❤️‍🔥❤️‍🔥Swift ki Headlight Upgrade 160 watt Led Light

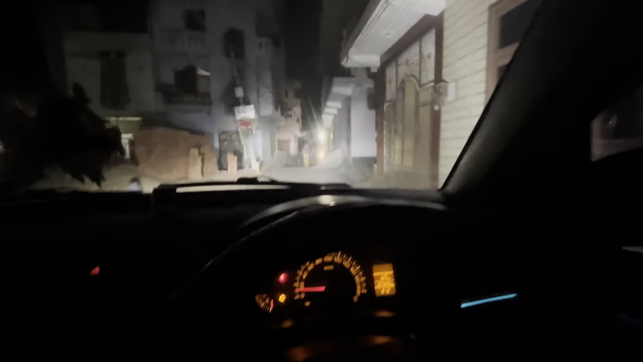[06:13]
माई लाइट बहुत मस्त है सब पर सब के आखो में लग रही है सारी दिक्कत ही है अरे यार मैं तो लाइट दिखाने जा रहता है यहां तो यह रास्तवंद कर रखा है इनोंने इसे यूटल
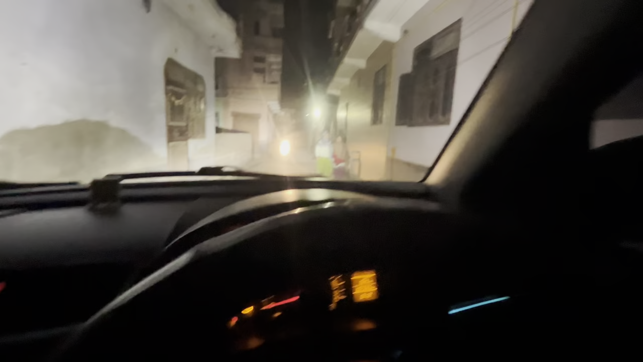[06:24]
नेना पड़ेगा तो भाईयो देखो फुल लाइट बंदे है फोग लेम पारकिं� पर यह
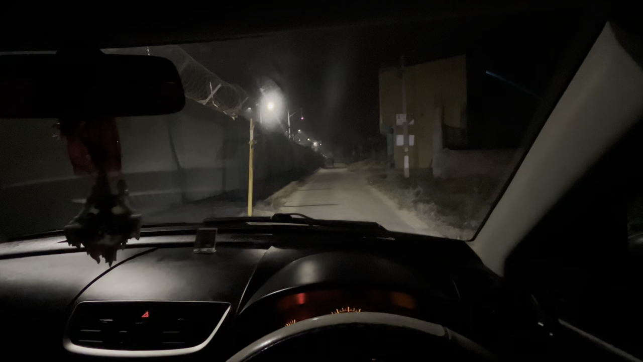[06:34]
लगाई है हमने हेड लाइट है यह देखो यह हाई बीम यह लो बीम जूम करके दिखाता हूँ बहुत दूर तक मार रही है यह यह हाई बीम यह लो बीम
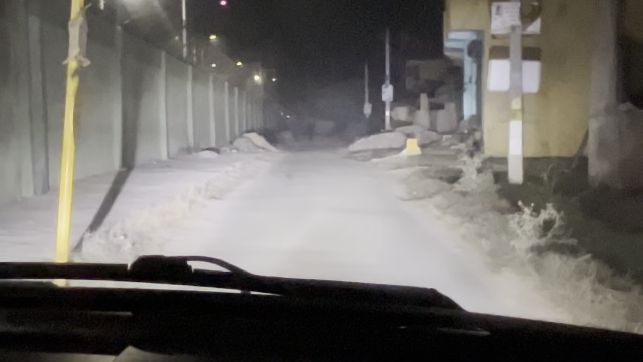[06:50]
एक नमबर लाइट है यह एक नमबर लाइट है यह एक नमबर सही
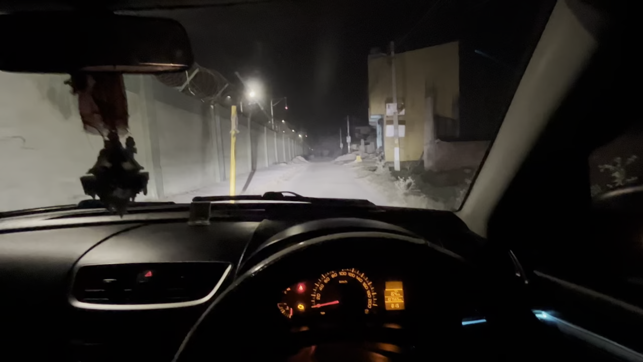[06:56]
में स्वाद आ गया लो भाईयो तुम्हाब वो तरके दिखा देते हैं इसका लाइट का
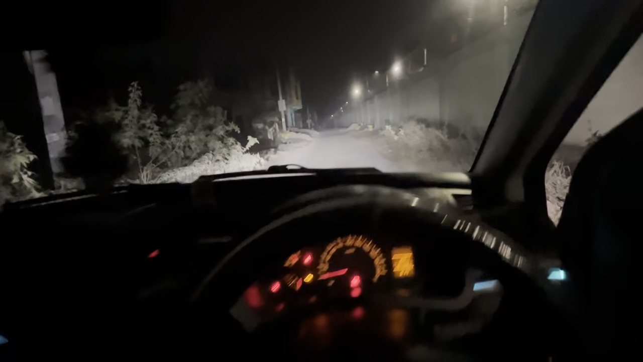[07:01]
रिस्पॉल्स पहल तो इसे करो बंद ये ये पार्किंग लाइट फिर ये हैड लाइट फिर ये हाई बीम
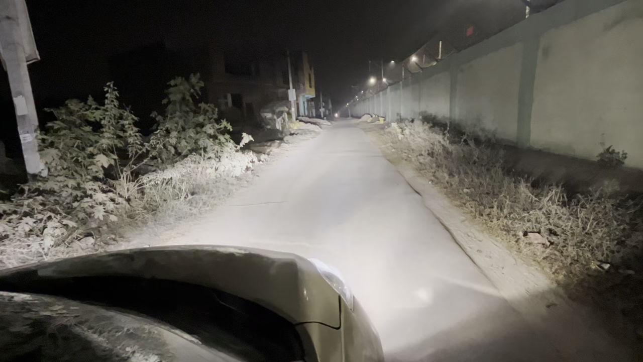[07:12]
फुल बढ़िया मस्त आ रही है एवाल
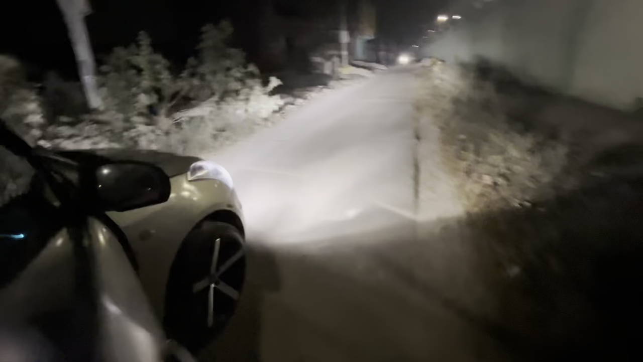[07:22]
लुक और दिखा दूँ भाई वो तकडी आ रही है लुक
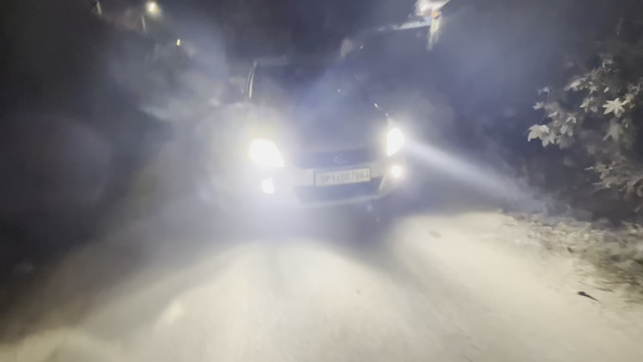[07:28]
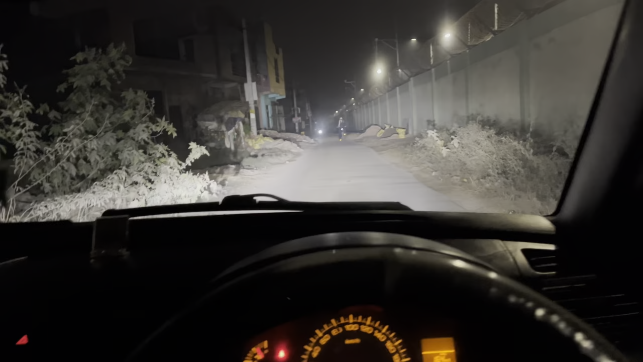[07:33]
कि ये ये मारतों डीपर है तो सारे भाईयों को राम राम है मेरी तरफ से लाइट अब से या रही है